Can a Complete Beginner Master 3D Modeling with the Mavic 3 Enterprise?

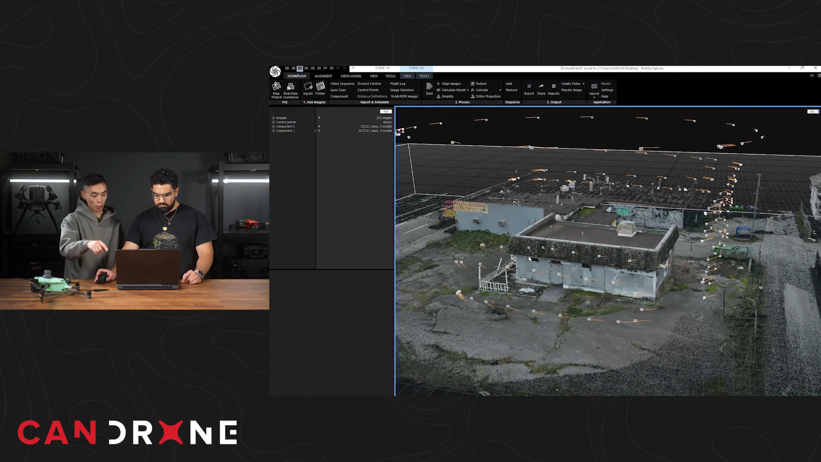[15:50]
So you can see all the images that you've taken from the different perspectives.
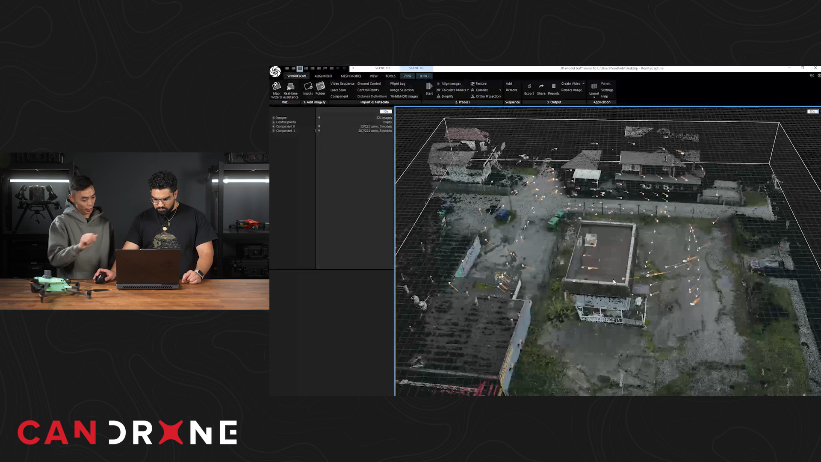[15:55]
Is there anything that you notice with the data that doesn't look right?
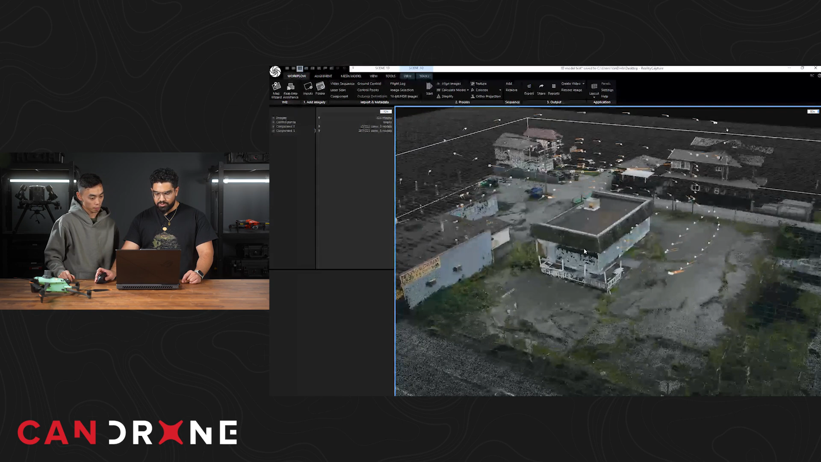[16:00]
I'd say on this side of the building, we do have a giant hole to where the scan, I guess, didn't reach. Yeah. Yeah, absolutely. So, you know, there was a power line running through there and we're trying to run that automated mission.
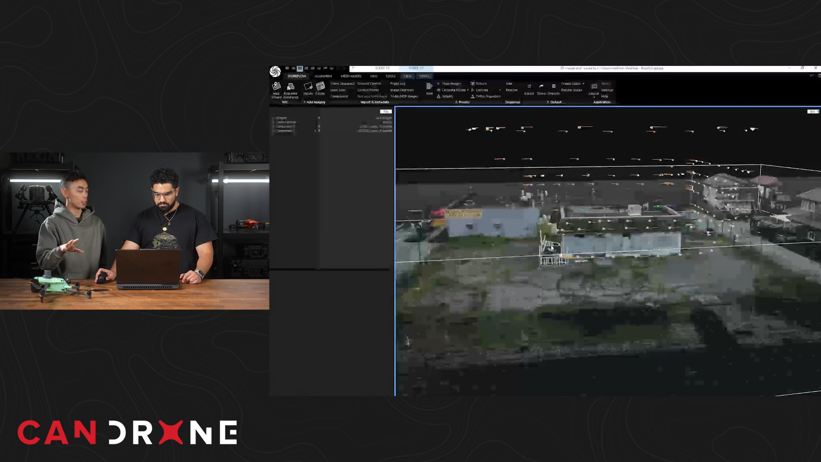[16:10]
So it only captured from like a higher angle looking down. So, yeah, you'll have holes in your data set in areas that you don't cover.
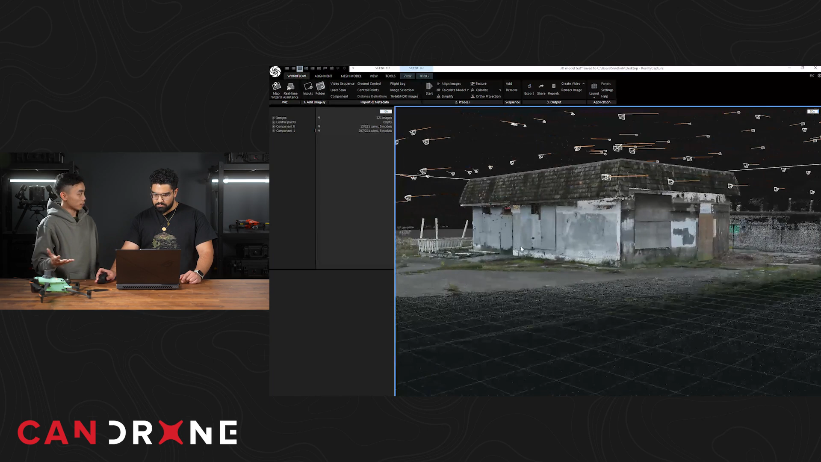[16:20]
I guess the best practice next time is just to take more photos and maybe even fly this mission manually to cover the areas. And as you can see in this particular area right here,
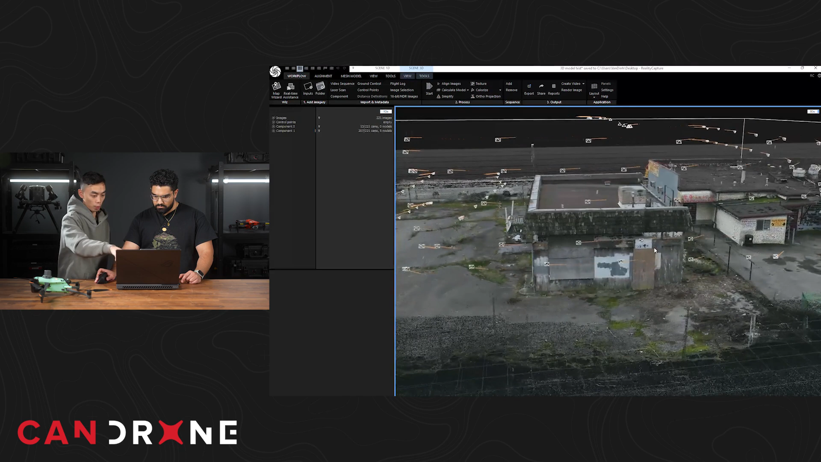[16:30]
we took a lot more kind of shots from different heights and it looks like we captured most of it. However, there's still like the underside of the roof there that we didn't get quite low enough to look up and capture it.
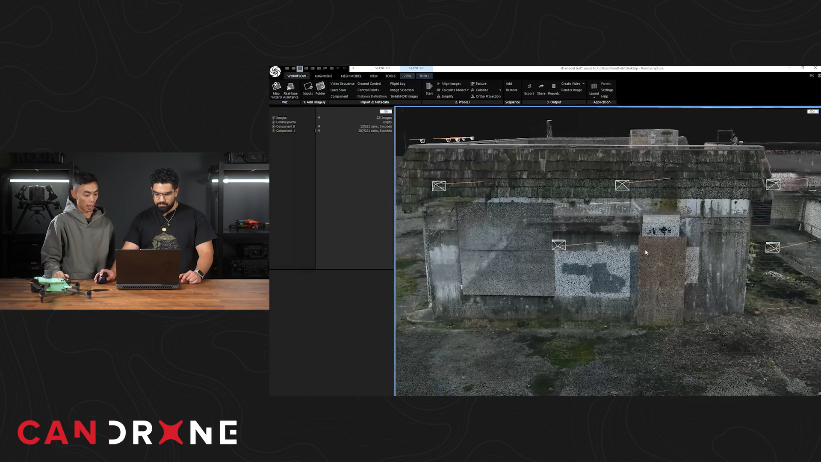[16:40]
But I think overall, this is a great job for your first time kind of trying to create a 3D model from it. Uh, first off the bat, I feel like, you know, it's pretty easy to take your drone out there and take a couple of pictures and get this out of it. Yeah. Yeah, absolutely.
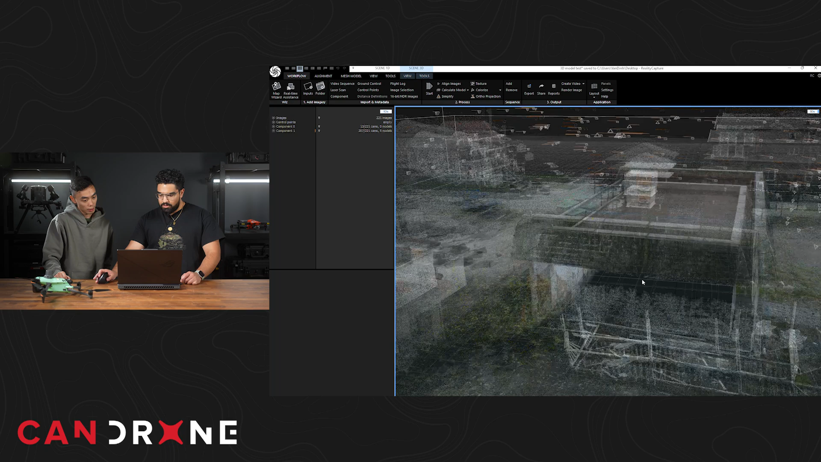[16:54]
Yeah, I can see that this model is pretty cool. What if I have people on my team that want to take a look at the 3D model that I just created and I want to share, you know, across the platform, but, you know, I can't share the actual file.
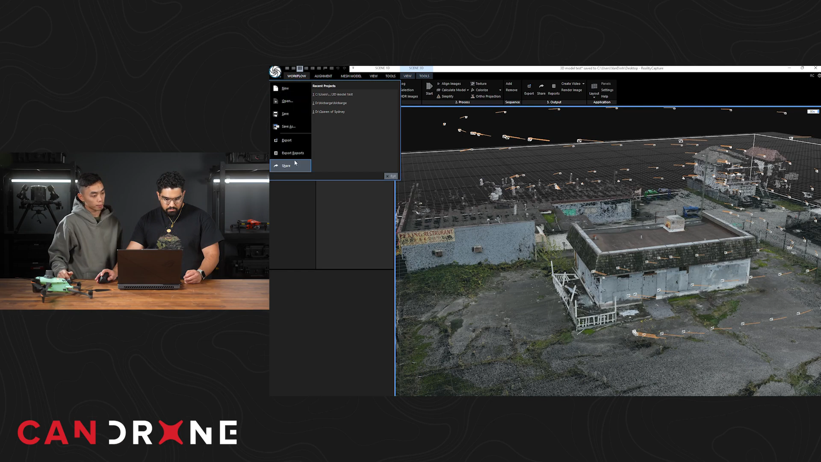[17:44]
So in order to do that, you can click on the top left corner of that kind of logo up there. And then you can go to share and you can hit upload to Nira.
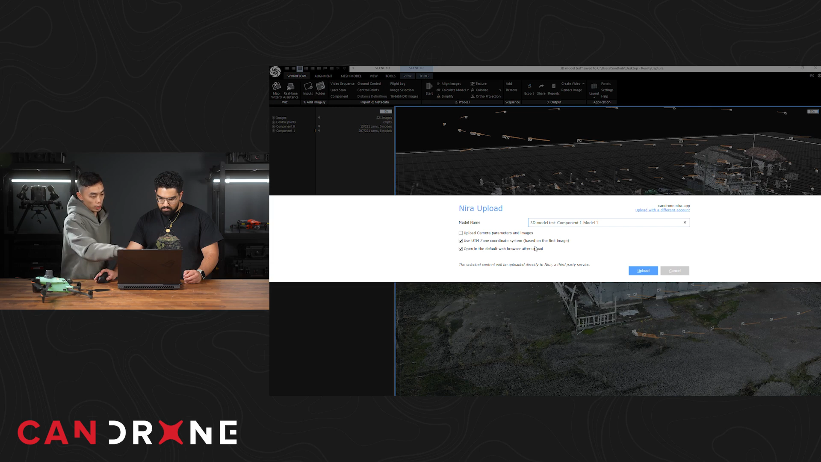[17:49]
And yeah, you can leave all these parameters at default and you can hit upload. All right. So the model has uploaded to Nira.
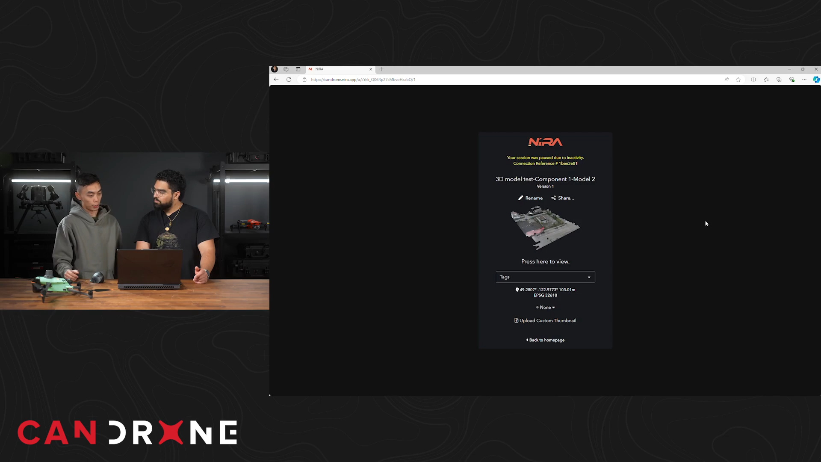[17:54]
So this is just a web link and it can be accessed from most browsers. So we can pop into there and look at the high quality model.
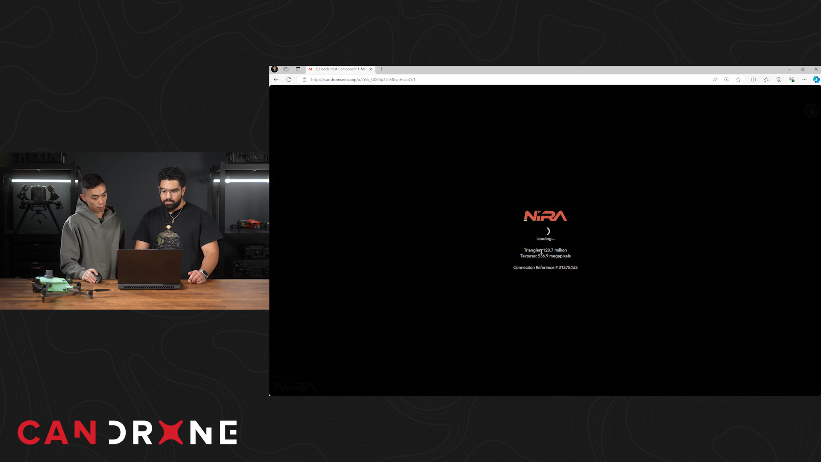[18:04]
So this is 120 million triangles. So pretty high resolution stuff.
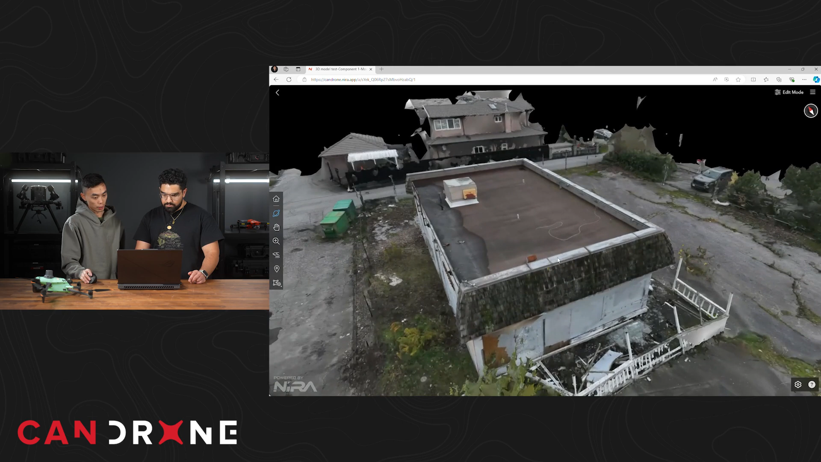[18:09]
So we can look around here.
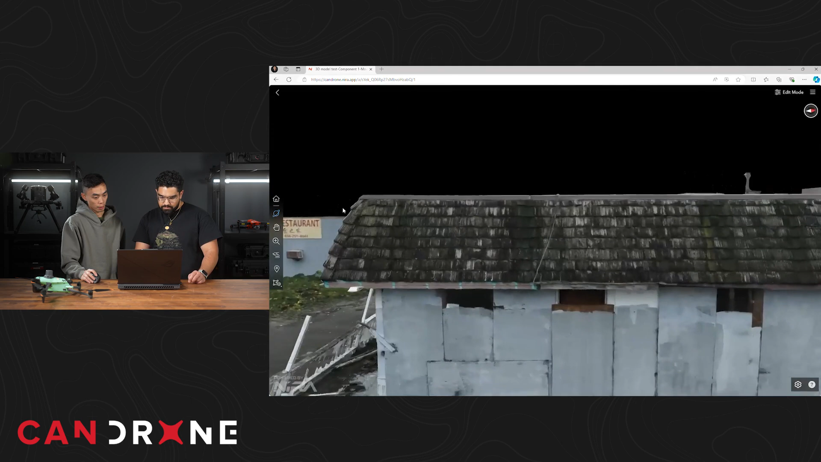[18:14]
Looks pretty photorealistic, right? Yeah, even with the last part that we did with the shingles and stuff.
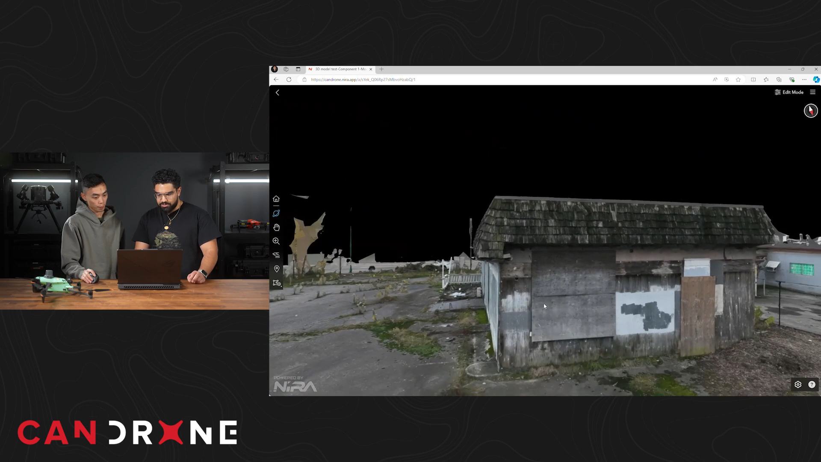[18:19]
Yeah, yeah, absolutely. Looks like a pretty good detail here. Even on the roof as well.
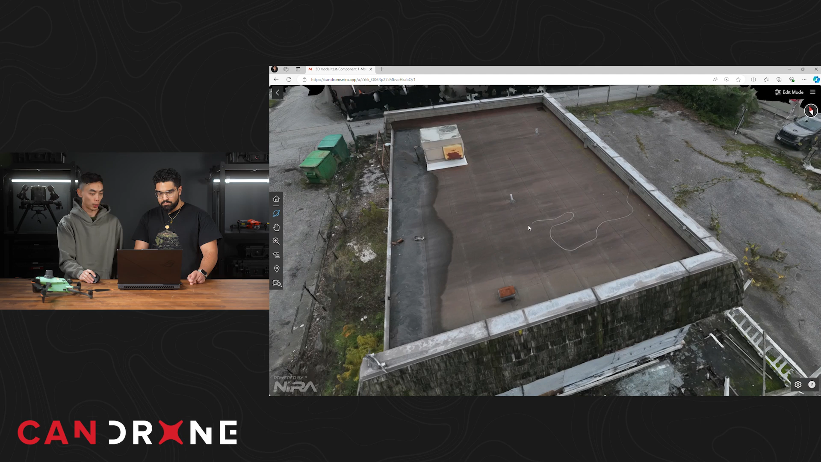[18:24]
That was one of the challenges I had when I first started kind of doing 3D modeling and photogrammetry with drones was that I created all these nice models,
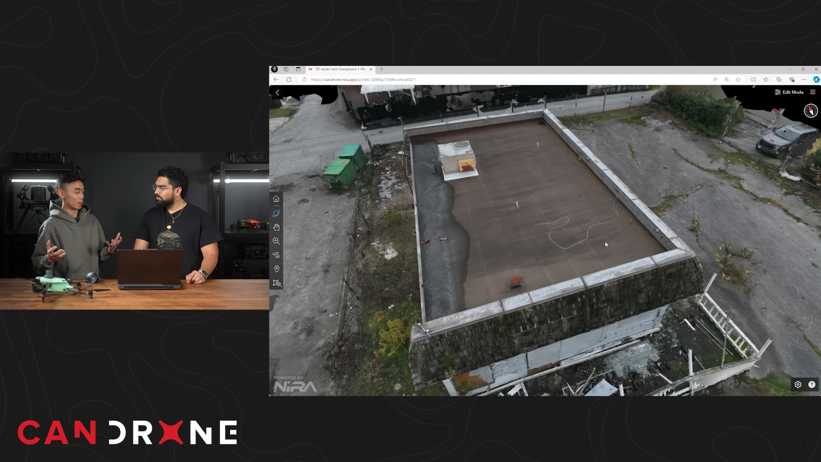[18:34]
but then they're like these massive, you know, proprietary files that I couldn't share. Right. And there is other services online that offer that, but they don't offer it to the,
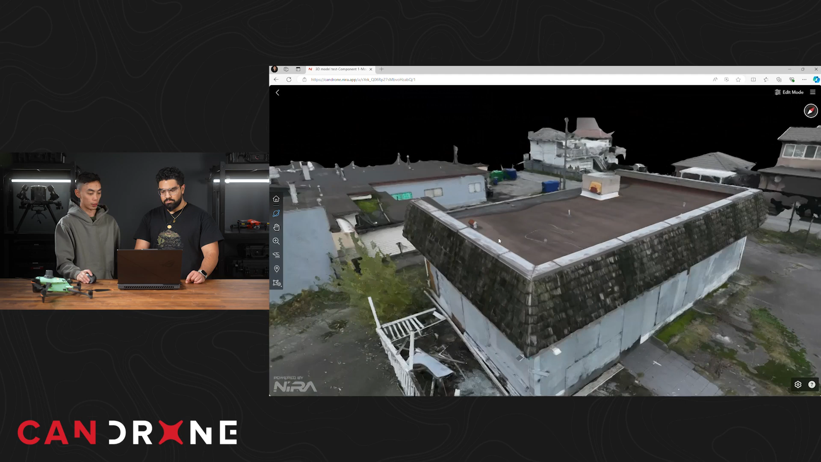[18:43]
I'd say the quality of the Nira software right here. So this kind of really adds another dimension to be able to share these models with pretty much anybody.